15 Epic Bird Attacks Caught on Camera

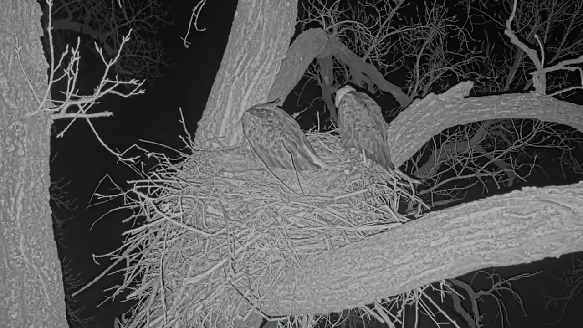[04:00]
In this video, two American bald eagles are nestling on a tree in a farm when a Great Horned Owl pays them a visit in the middle of the night and attacks them while they are sleeping. Knock, one of them out of the nest, a rabbit is exchanged.